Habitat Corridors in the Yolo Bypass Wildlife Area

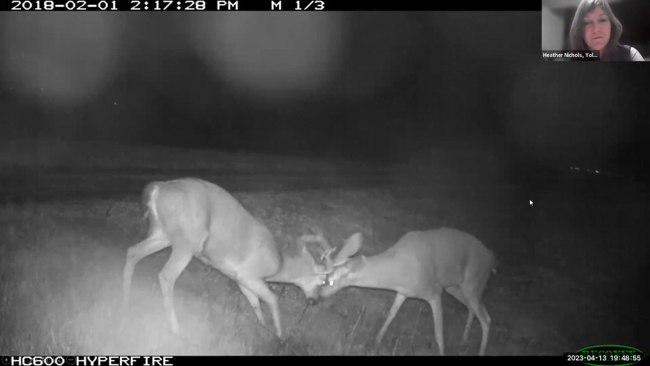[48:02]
just photos from the game cameras so we've got some sparring deer we've got a great blue heron
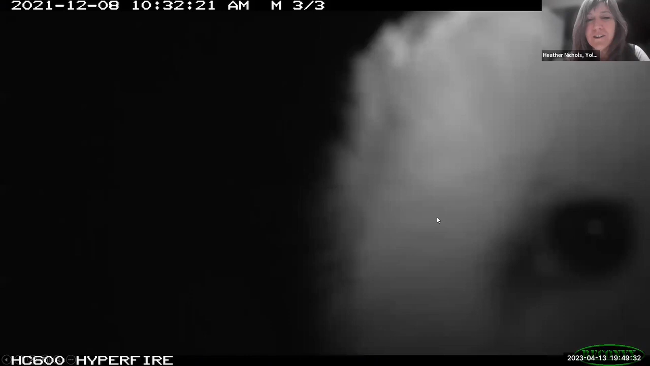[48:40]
and then this is really funny this is the eye of an owl owl um that got really close at night uh coyote couple peyotes